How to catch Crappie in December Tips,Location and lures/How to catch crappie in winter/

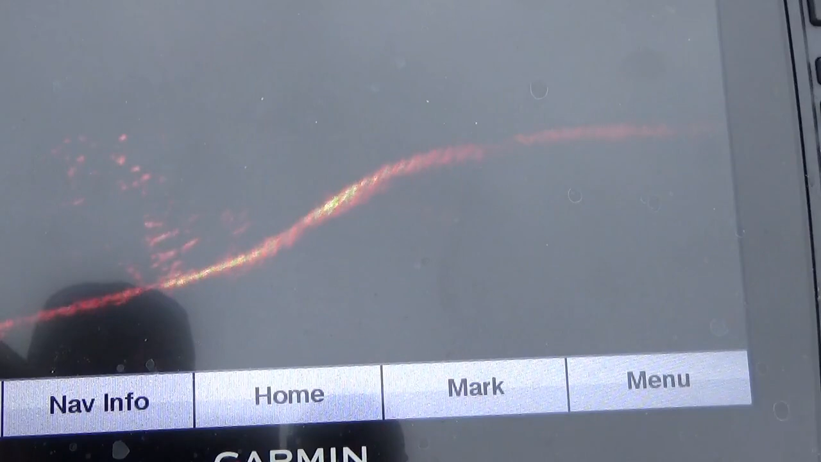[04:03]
So whoever sunk this has done a good job and put it right beside of a big stump. So that is, I'm looking, I'm off of it just a little bit.
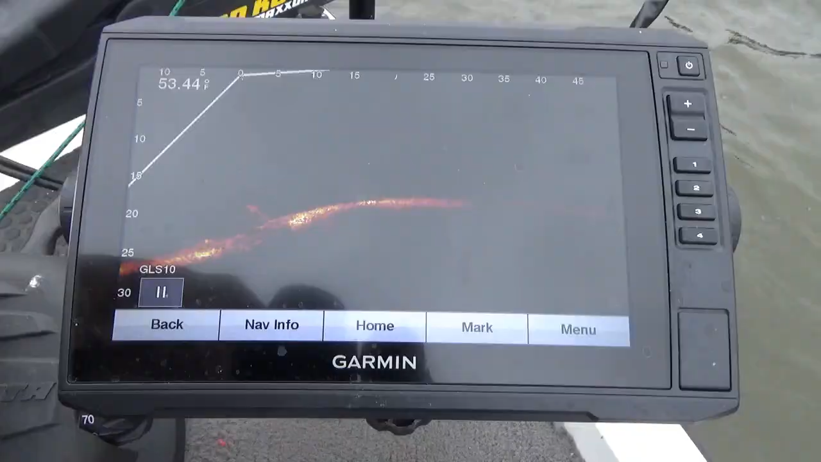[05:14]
That buoy marker going down. See it going down right there? Ain't that amazing? See that buoy marker going down. Looked like it went right down on the, went down just behind it. See it going down just behind. See it going down just behind.
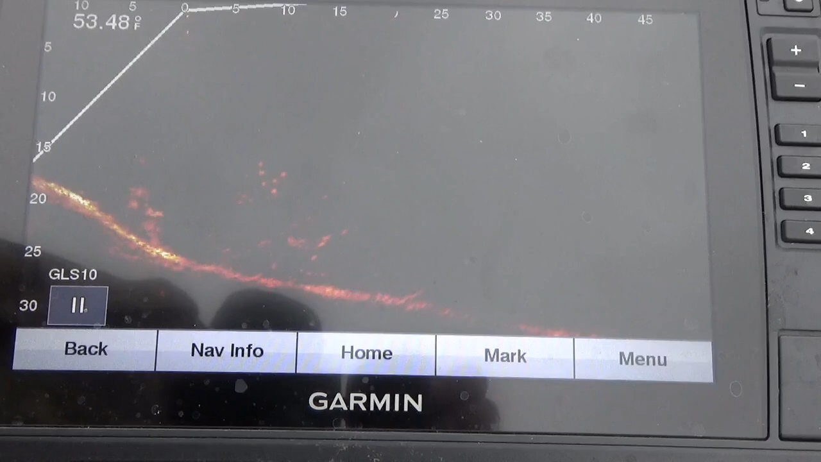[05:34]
On screen: water 53.48°F
Just behind the stump. Keep that in mind.
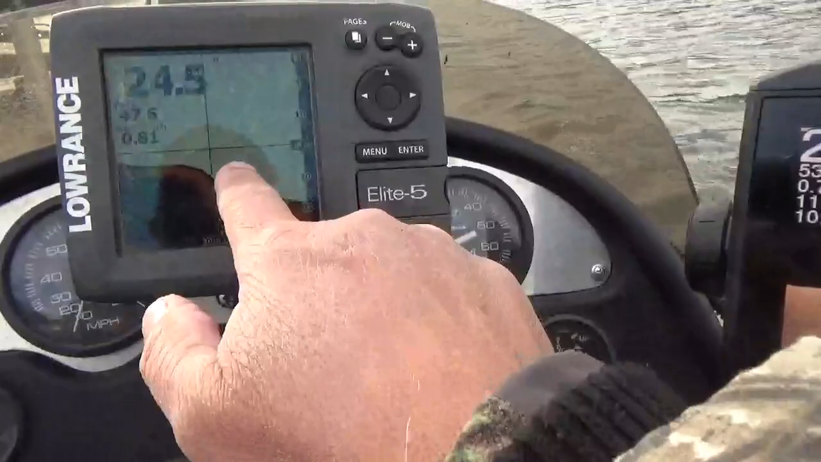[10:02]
So in this portion of the video, I'm going to do a comparison of the older Lowrance unit,
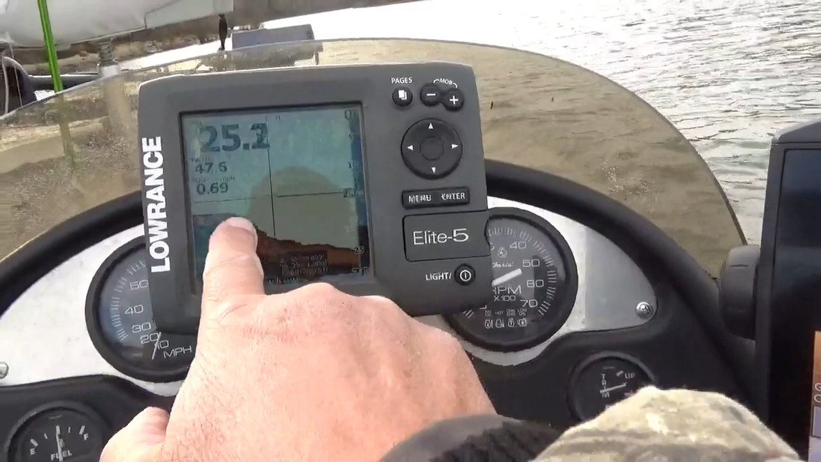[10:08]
which many, many people have, and the new Garmin unit.
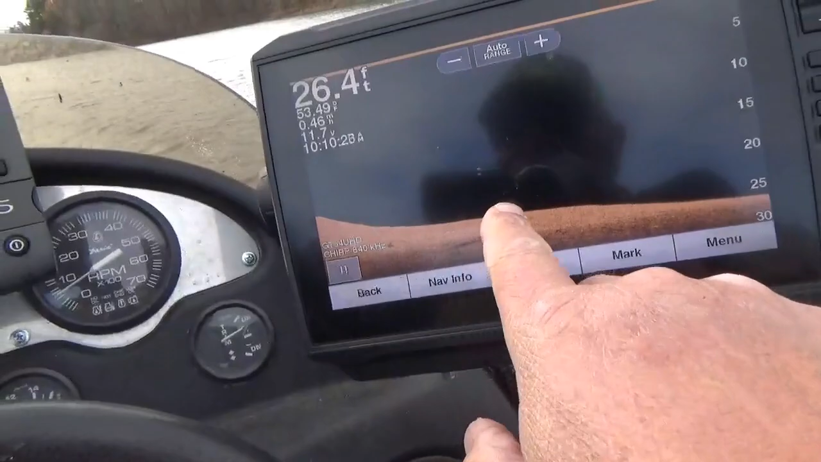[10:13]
On screen: depth 26.4 ft
And I've had some comments on the channel that, uh, well, what if we don't have these new units? How can we find these fish?
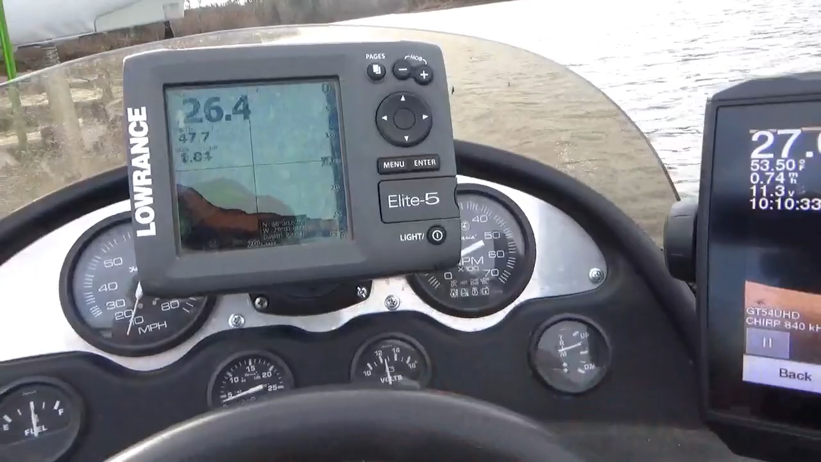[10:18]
Well, uh, as you can see in the video, the Lowrance may not give you the,
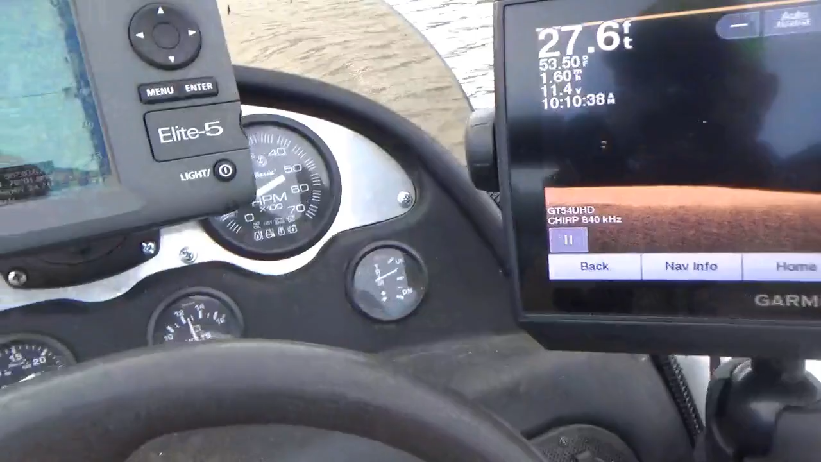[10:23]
On screen: depth 27.6 ft
as much detail as the, uh, Garmin unit does. But you can still see very subtle things like rocks and humps in the brush.
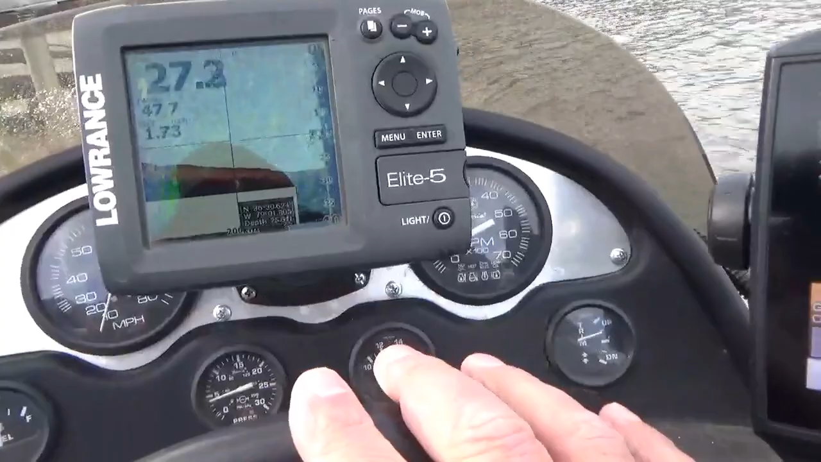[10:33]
And you can see as we cross this creek channel and we come out of the creek channel and up on top of that flat, you can see the fish on the Lowrance stack.
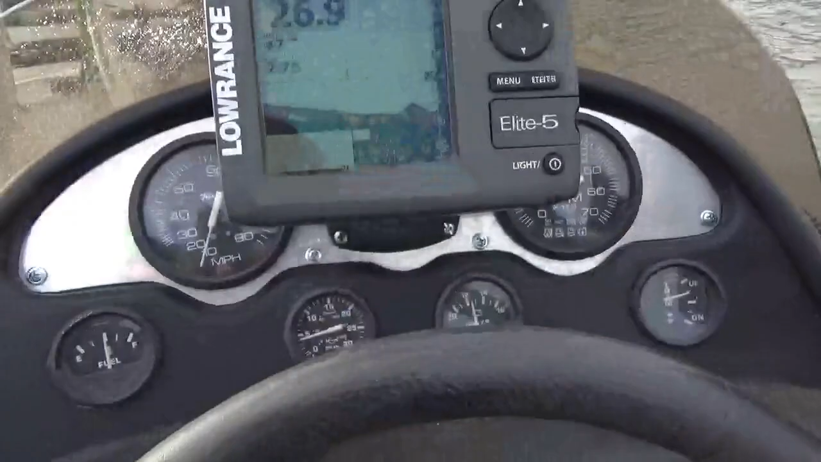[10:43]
So you know they are staged either right on the wall of that drop off or either around some sort of brush.
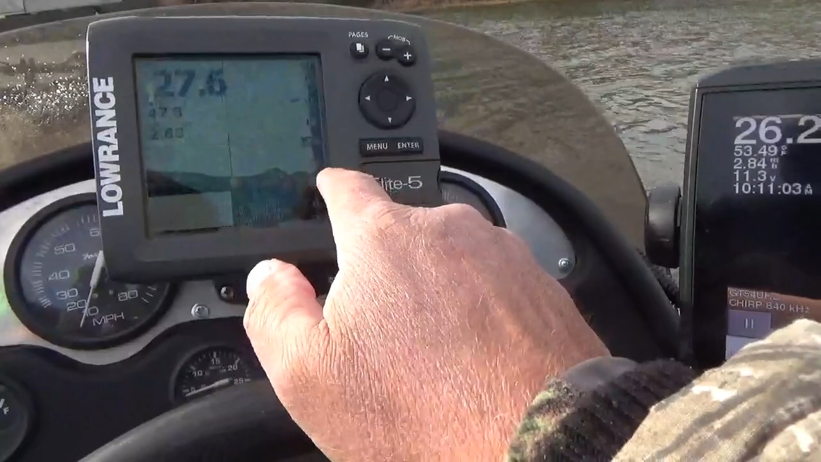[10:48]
On the Garmin unit, you can actually see the brush and know why they there.
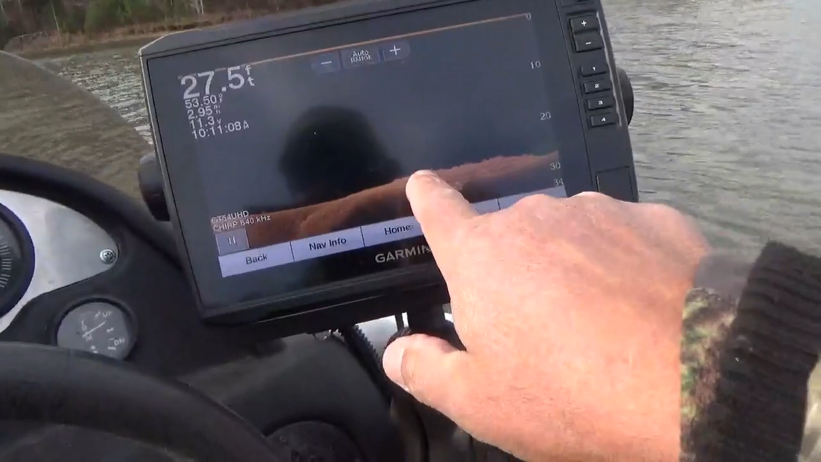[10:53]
On screen: depth 27.5 ft
And, uh, so I've had some comments, uh, you know, on the channel about, you know, some of the differences.
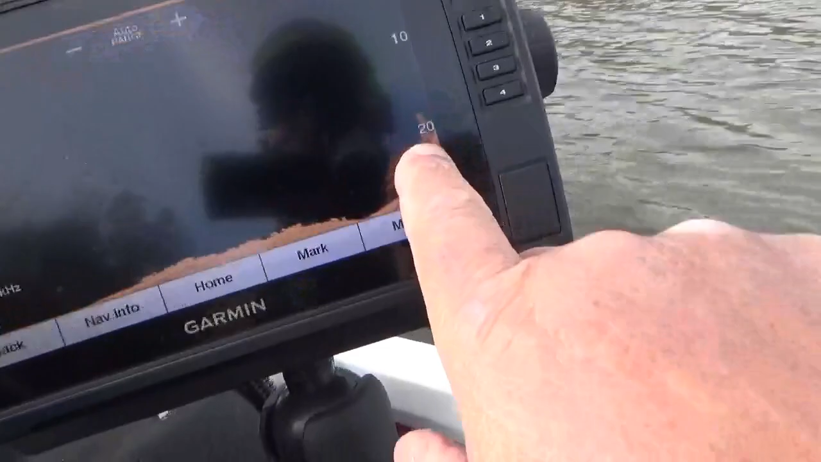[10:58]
So this was a good opportunity for me to show you, uh,
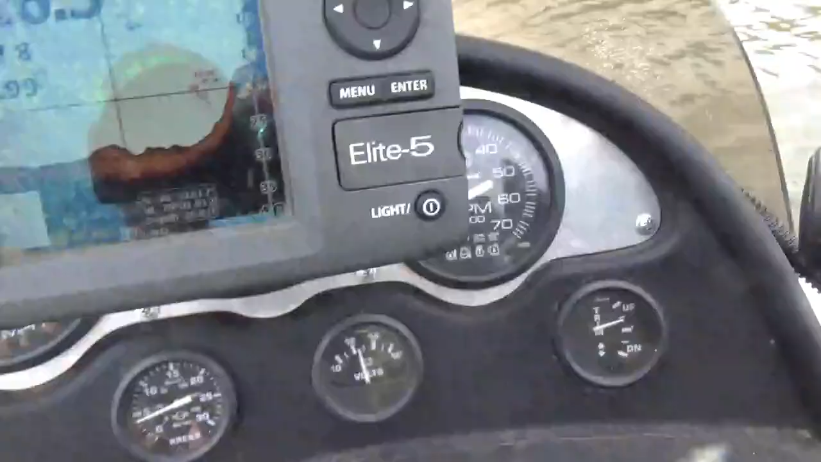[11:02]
kind of how it looks differently.